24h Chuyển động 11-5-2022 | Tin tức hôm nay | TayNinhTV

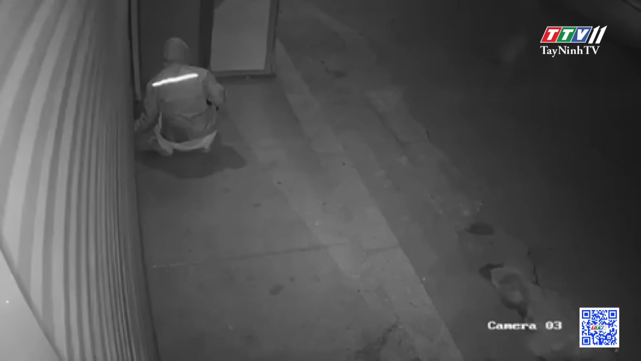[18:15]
Theo đoạn video của tiệm vàng nằm gần Gà Vinh, phường Quán Bầu, TP Vinh, khoảng 0 giờ sáng ngày 9 tháng 5,
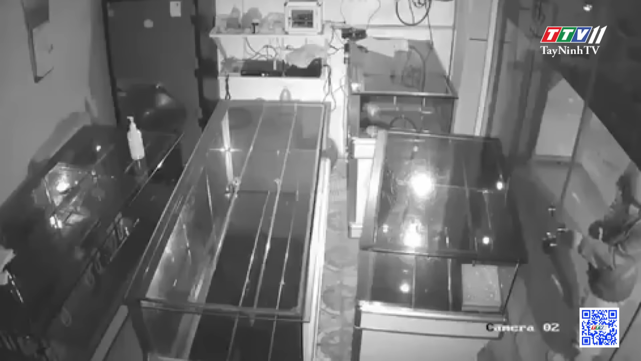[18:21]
một người đàn ông trầm áo kính mít từ đầu đến chân mang theo một chiếc kéo cắt khóa tiếp cận tiệm vàng. Lúc này gia chủ đã khóa cửa hàng, không có người trông coi. Người đàn ông lần lượt dùng kéo cắt phá cửa cuốn, cửa kính rồi vào bên trong tiệm vàng. May mắn, chủ tiệm vàng đã cất khích vàng bạc nên cải gian không lấy được tài sản.
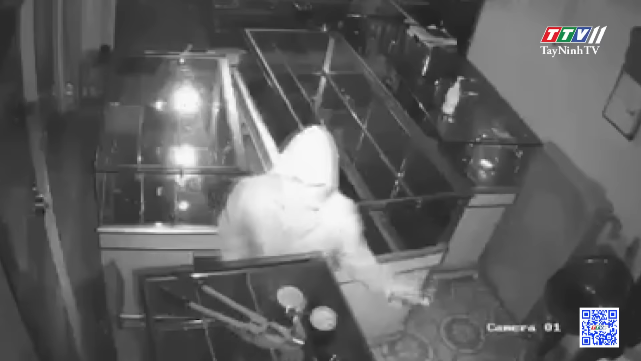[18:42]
Trước đó, vào tháng 2 năm 2022, một tiệm vàng bạc ở gần tiệm vàng bạc này cũng bị một người đàn ông đột nhập vào, lấy đi một số lượng lớn bạc. Nhưng đến nay, cơ quan điều tra vẫn chưa tìm ra được thủ phạm.